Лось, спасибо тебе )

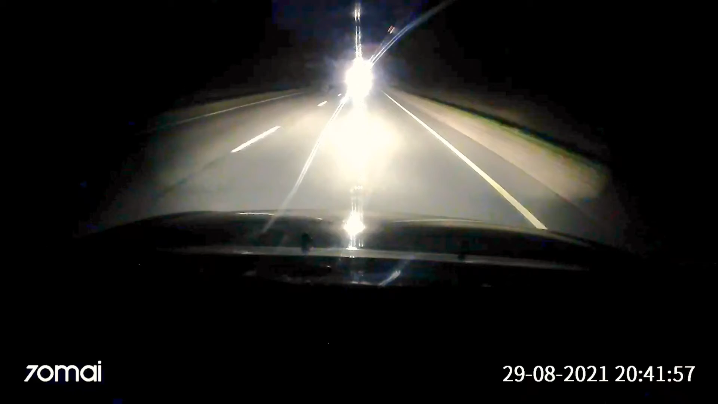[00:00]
Капец. Видели? Настоящий? Да. Да. Видели? Да, вот. Он стоял прямо на обочине. О, хорошо, что он не побежал. Жесть. Боже, спасибо.